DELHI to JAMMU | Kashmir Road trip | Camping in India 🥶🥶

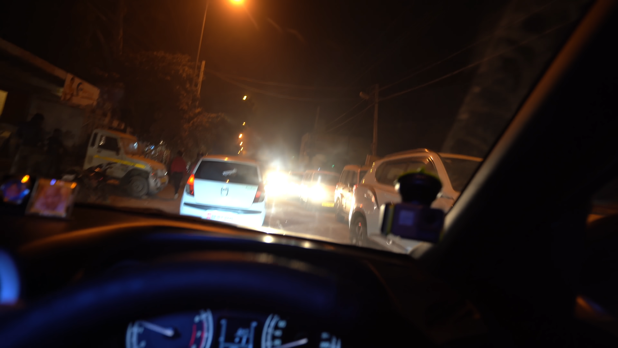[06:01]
तो अभी ये सीन कुछ ऐसा है, सारी पंजाब हरियाणा चंडीगढ़ जम्मू की गाड़ियां इस रोड पे आपको देखने को मिलेगी। देखो अगर ये ब्लॉग आ रहा है तो मतलब हम पहुंच चुके हैं।
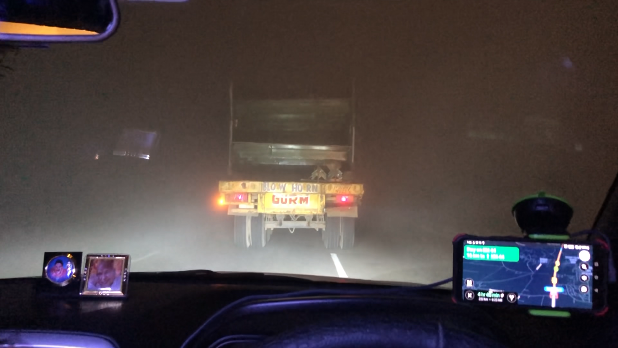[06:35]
सो गाइस, अभी का सीन कुछ ऐसा है भाई, क्या टाइम हो रहा है अभी? ऑलमोस्ट 1:45 हो गया है। धुंध इतनी है कि कभी कभार तो जीरो विजिबिलिटी हो जाती है, नहीं तो लगभग 10-15 मीटर तक तो दिख ही रहा है।
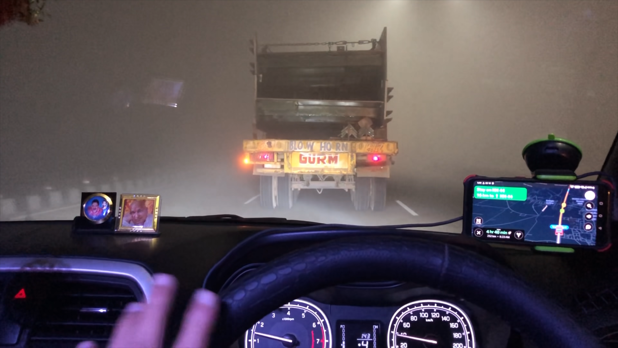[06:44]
हमारे पीछे भी गाड़ियां चल रही हैं, उसके पीछे भी गाड़ी चल रही है, मैं तो काफी देर से इस ट्रक के पीछे चल रहा हूँ।